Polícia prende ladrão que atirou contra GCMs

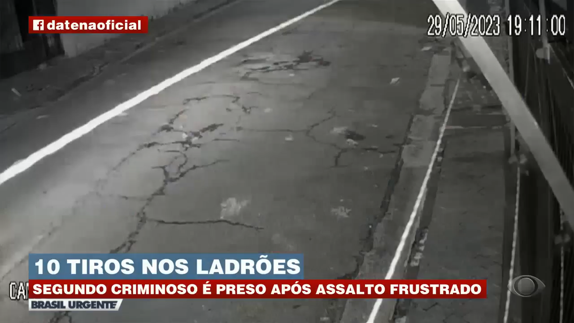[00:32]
O criminoso, quem aparece nestas imagens, ao lado do comparsa. Os dois fecham o cerco para um assalto. O bandido, que está acelerado, de repente aparece correndo pra revistar o guarda, foi baleado.